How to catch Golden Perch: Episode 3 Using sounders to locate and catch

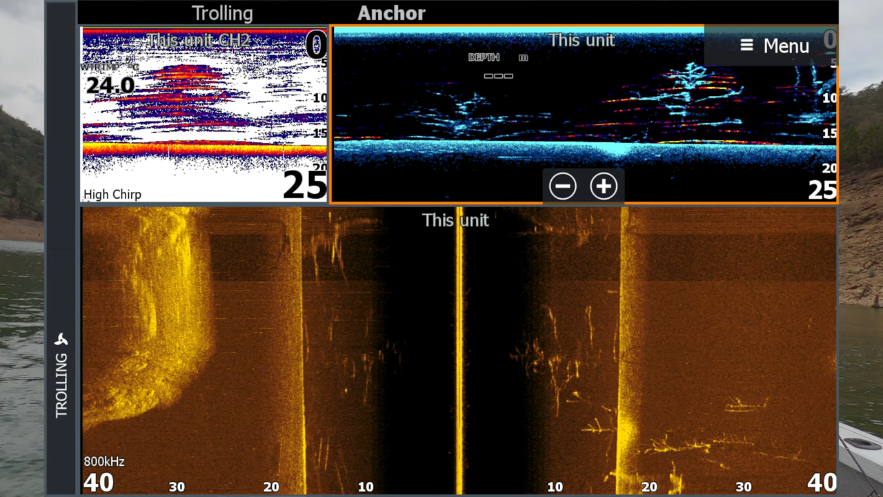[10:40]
out on the right there it's gone all blurry it's because we're not moving forward um marking on the couple of
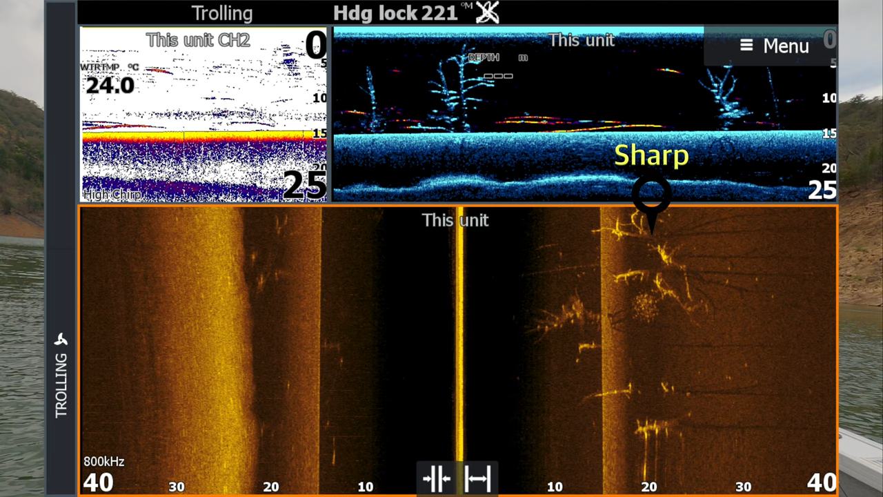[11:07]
On screen: water 24.0°C
so you can see the top up there the uh structure scan structure scan screen bit of a tongue twister um
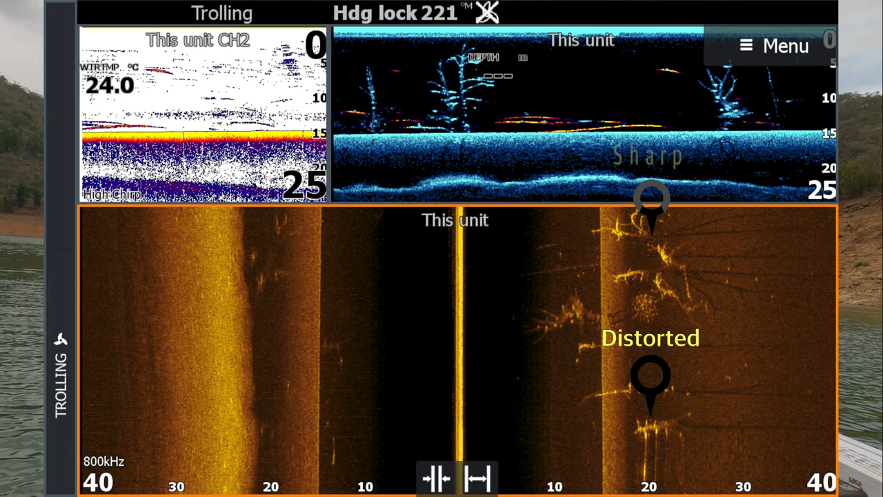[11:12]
On screen: water 24.0°C
nice and sharp the bottom bit isn't because we were going too slow
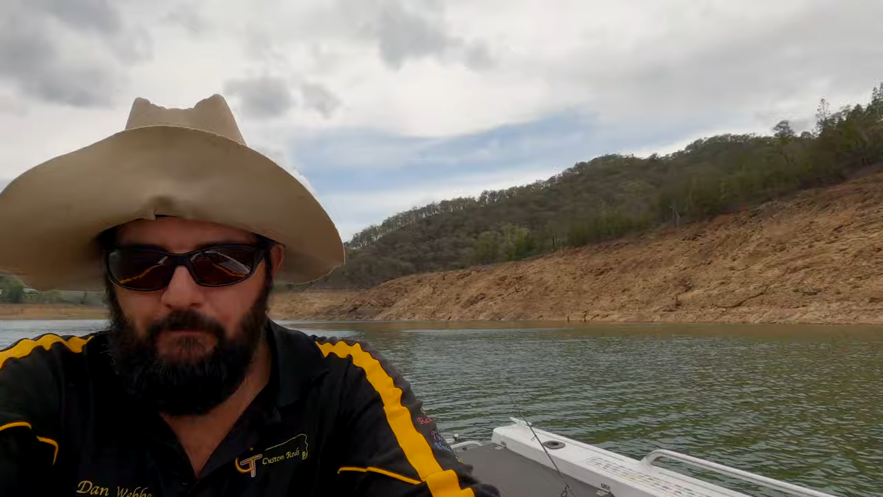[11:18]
all right let's scroll back a bit you see
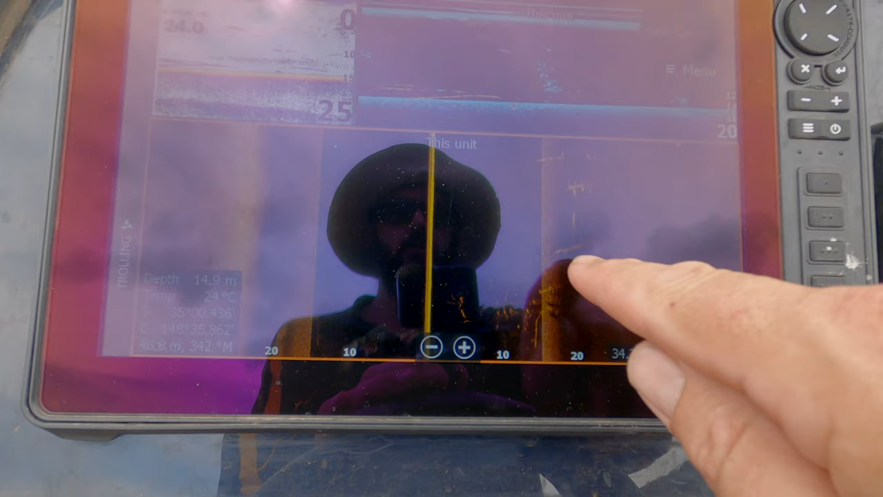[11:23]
On screen: depth 14.9 m, water 24°C
here that tree doesn't look like that it's not that thick the branches aren't that long all right so we've gone from
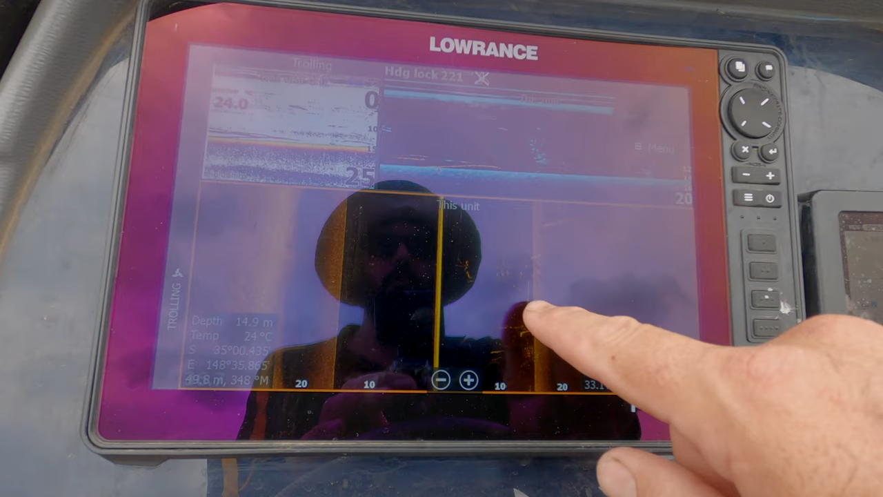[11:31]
On screen: depth 14.9 m, water 24°C
a decent picture with a fish there and
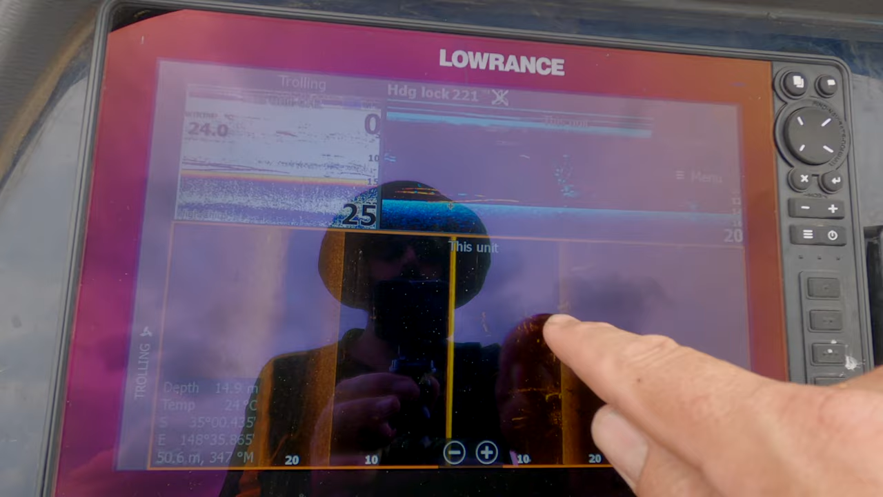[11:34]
On screen: water 24°C
in there little reddies in there we've slowed down too much it's stretching everything
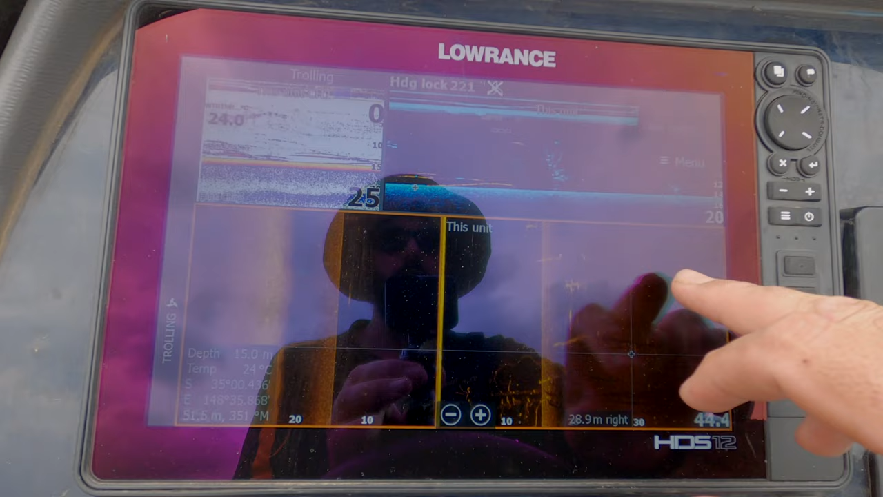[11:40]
On screen: depth 15.0 m
it's rubbish looks terrible so this is a fish here but
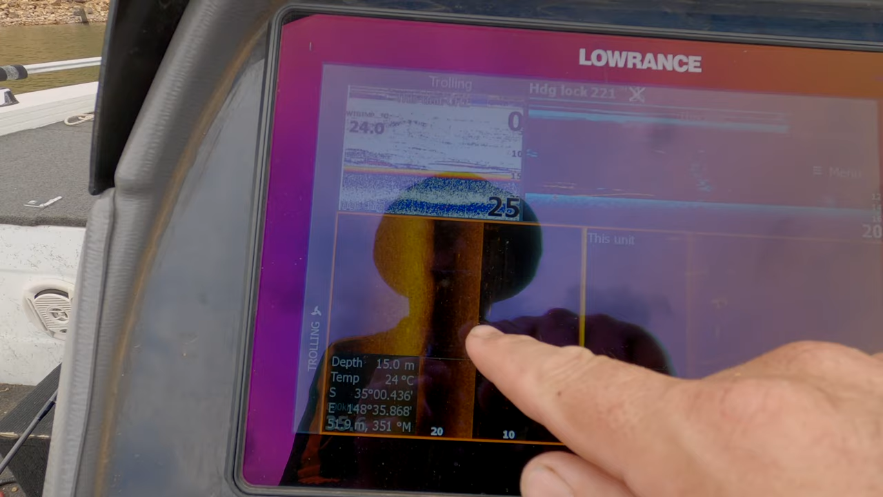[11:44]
On screen: depth 15.0 m, water 24°C
he should look nice and sharp like that as we start to speed up a bit and there we go again look at that you've got the nice big tree you've got bait you've got fish you've got the shadows coming off the branches that's what it's all about that's what it should look like
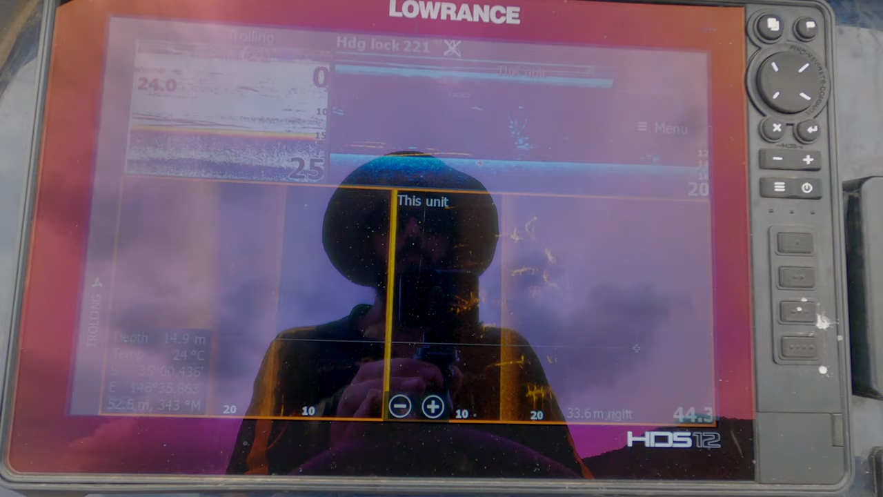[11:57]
On screen: depth 14.9 m, water 24°C
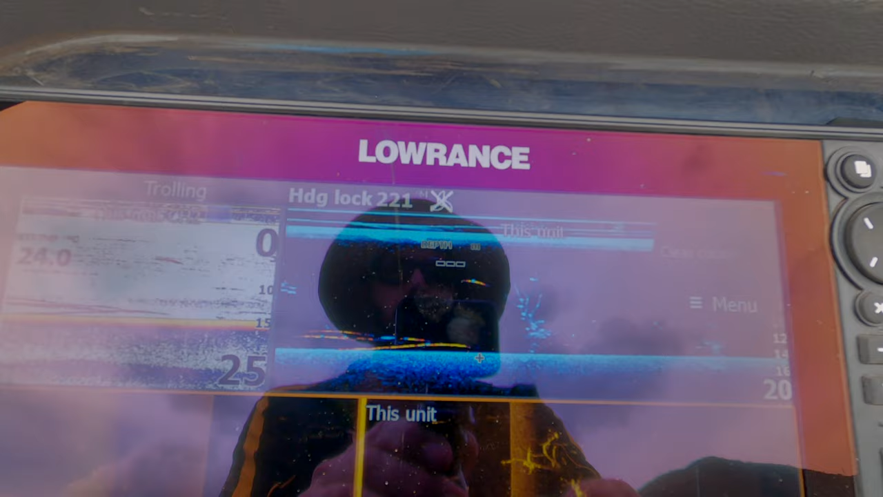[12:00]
you can see there on the down scan down scan screen um that tree the fish there a few of them there and you can see on the 2d sonar there they're
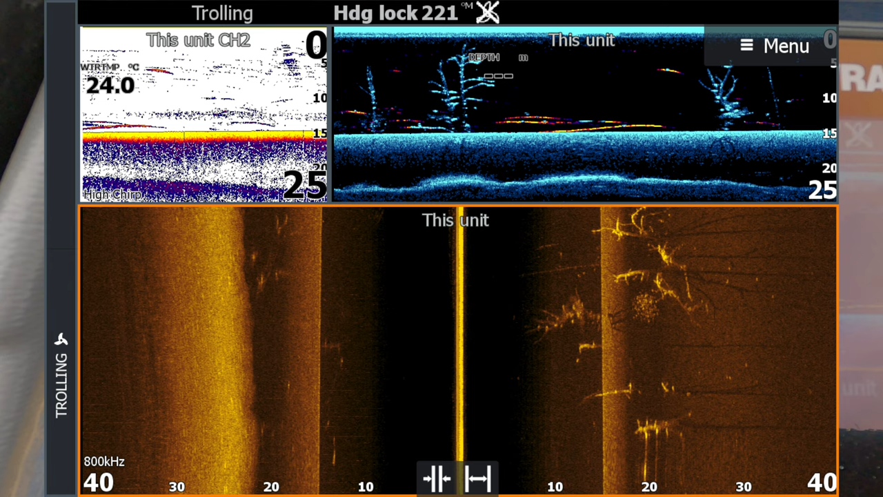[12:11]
On screen: water 24.0°C
a bit stretched there because that's where we were at this stage going too slow i hope that all makes sense to you i'm going to throw a heap of screenshots in